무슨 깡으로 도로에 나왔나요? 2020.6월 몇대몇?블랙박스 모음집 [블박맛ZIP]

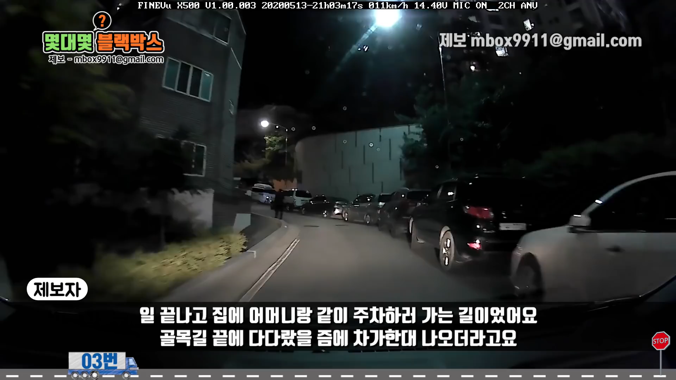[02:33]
골목길 끝에 다다랐을 때쯤에 차가 한 대 나오더라고요. 저는 당연히 뒤에 공간이 많으니까 뒤로 좀 빼주실 줄 알았는데 오히려 앞으로 더 나오시는 거였죠.
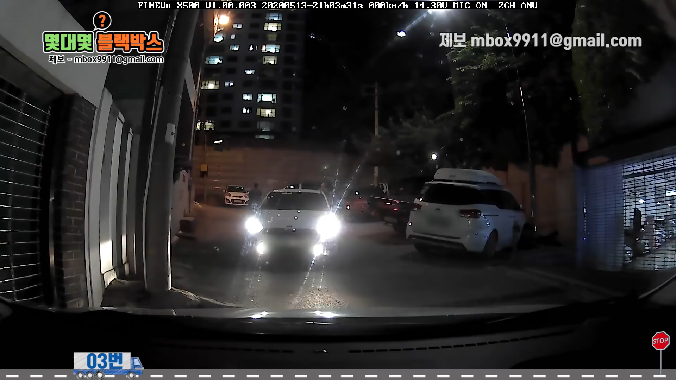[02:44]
네, 후진해줘야지. 아니, 안 돼. 후진은 바꿀 뜻도 없이 하죠. 도로인데. 물로 가라는 얘기잖아.
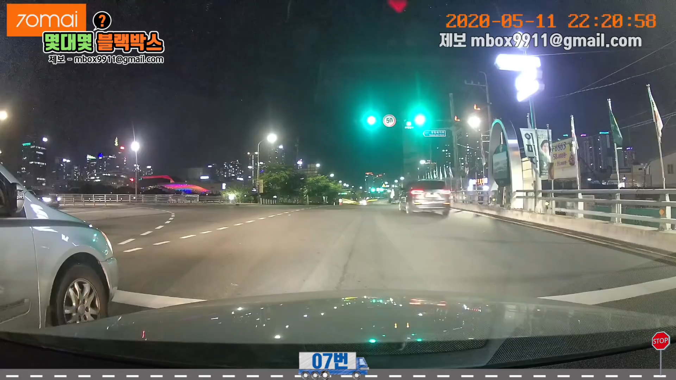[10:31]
좌회전 신호를 받고 직진을 쭉 하는데 멀리서 이제 불빛이 조그맣게 보이더라고요. 거기 인도 쪽에서 나오는 빛인 줄 알았는데 외발 휘를 타고 오는 사람이었어요. 자기가 비켜가라는 식으로 막 팔로도 막 휙휙 젓고 하더라고요. 그래서 저는 화가 나니까 미쳤냐면서 소리를 질렀죠. 미쳤다. 뭔데 미쳤어요.
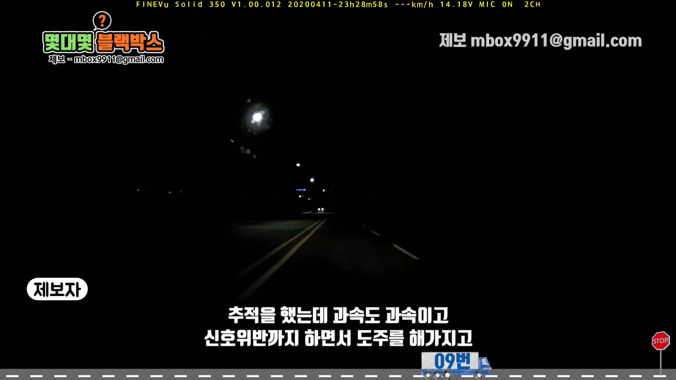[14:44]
추적을 했는데 과속도 과속이고 신호 위반까지 하면서 보조를 해가지고 음주로밖에 당연히 의심이 안 됐어요.
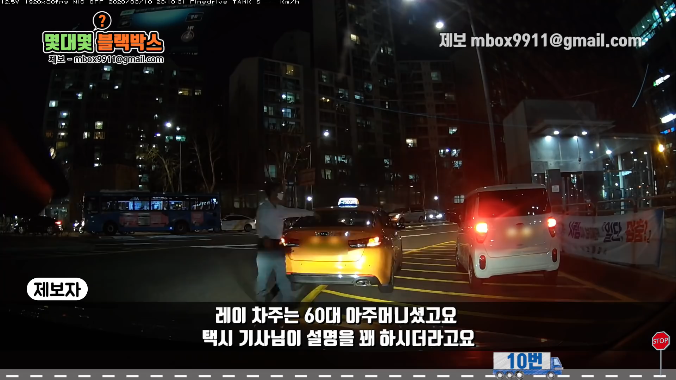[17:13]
레이차주는 60대 아주머니셨고요. 택시기사님이 설명을 꽤 하시더라고요.